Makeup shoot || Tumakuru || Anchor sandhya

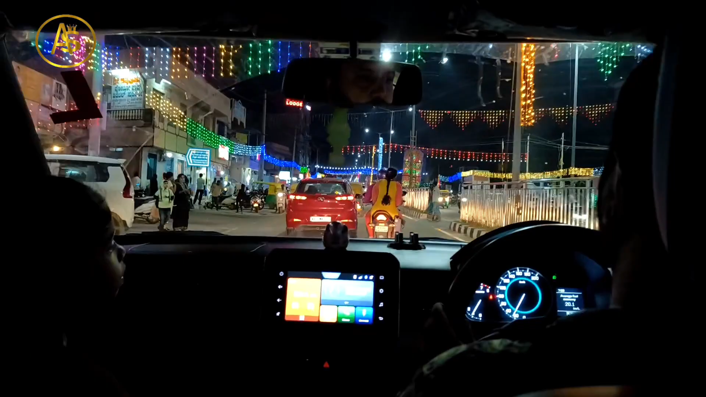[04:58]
ಆ್ಯಂಡ್ ಅದು ದಸರಾ ಟೈಮ್ ಆಗಿದ್ದರಿಂದ ನಾವು ವಾಪಸ್ ಬರಬೇಕಾದ್ರೆ ಫುಲ್ ಎಲ್ಲ ನಮ್ಮ ಇಡೀ ತುಮಕೂರಿಗೆ ಲೈಟಿಂಗ್ಸ್ ಬಿಟ್ಬಿಟ್ಟಿದ್ರು, ಜಗಮಗ ಅಂತಿತ್ತು ಲೈಟ್ಸ್ ಎಲ್ಲ.